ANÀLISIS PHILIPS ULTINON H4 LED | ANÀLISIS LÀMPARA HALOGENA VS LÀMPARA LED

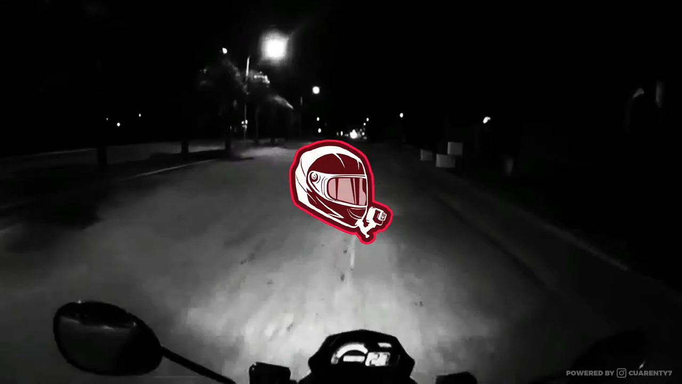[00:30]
Como estamos viendo, le vamos a cambiar lo que es la lámpara esta, la halógena, la amarilla, y le vamos a poner la Ultinon.
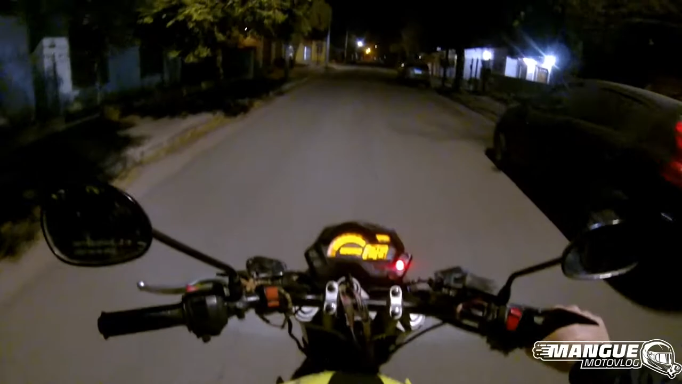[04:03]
Bueno, podemos notar que la lámpara tiene un haz de luz más potente que la anterior, la que es COB, digamos.
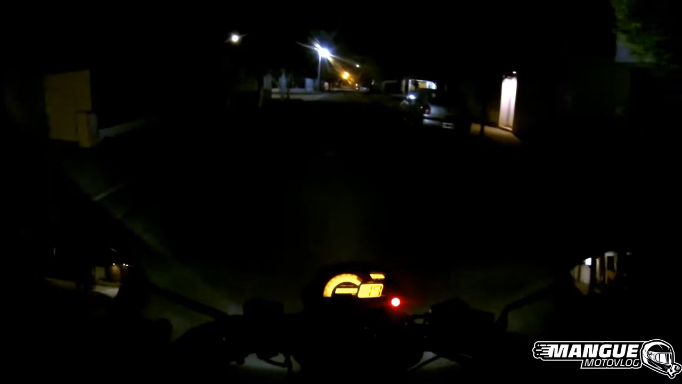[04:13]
No es lo que se esperaba, que alumbrara mucho más, digamos, ¿no? Sino que, bueno, proyecta más, una luz más potente ahí nomás cerca, a 40, 50 metros, como se puede ver, un poco en la casa ahí. Ustedes verán ahí.
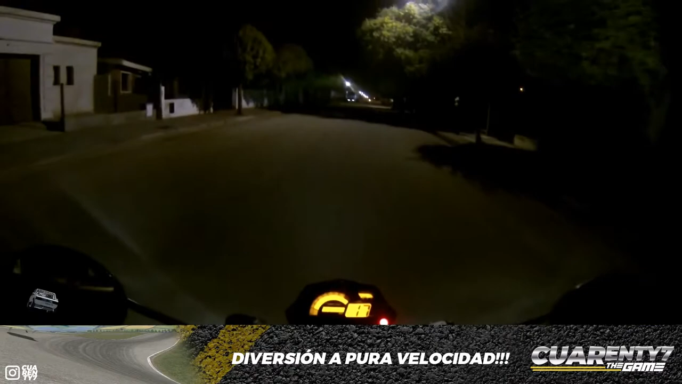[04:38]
Lo que sí incrementa, que lo ayuda, son obviamente los faros,
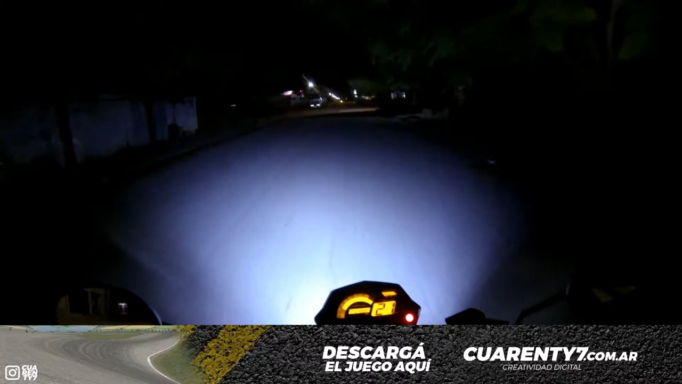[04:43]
que los faros me dan más rango de apertura, digamos, acá cerca, hasta 40 metros me alumbran los faros.
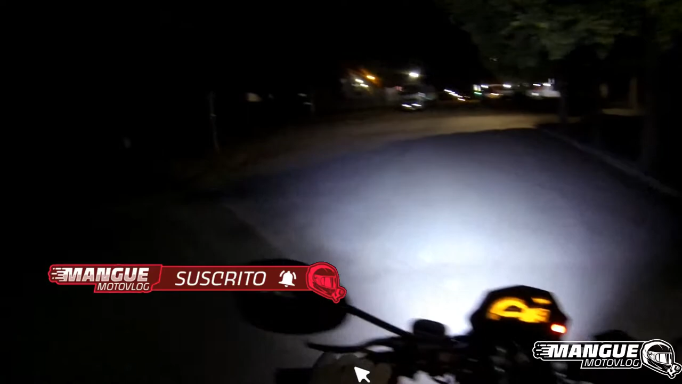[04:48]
Eso sí, me alumbran bastante bien.
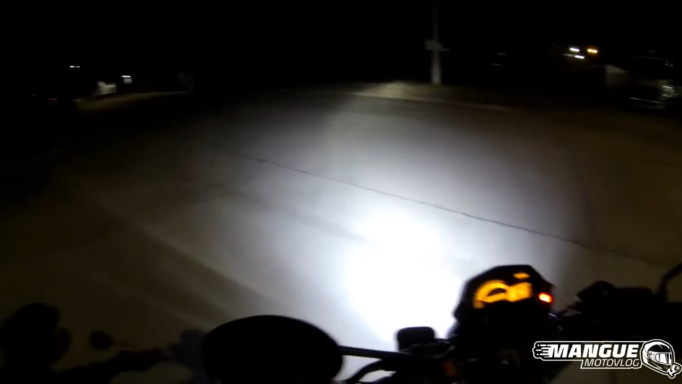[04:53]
Bueno, ahí estamos viendo cómo alumbra la lámpara,